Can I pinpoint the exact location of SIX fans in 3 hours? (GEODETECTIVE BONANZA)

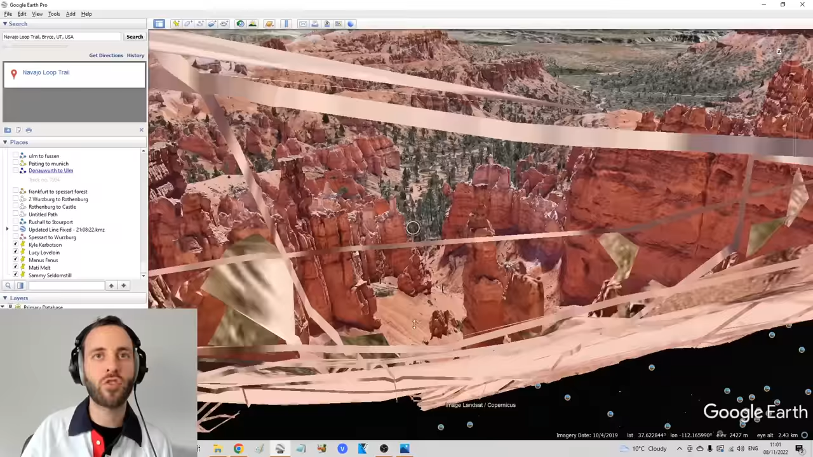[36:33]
Well, we're in space, apparently. No, we... We are about there. Oh, just a matter of finding the exact spot. Surely he's there then.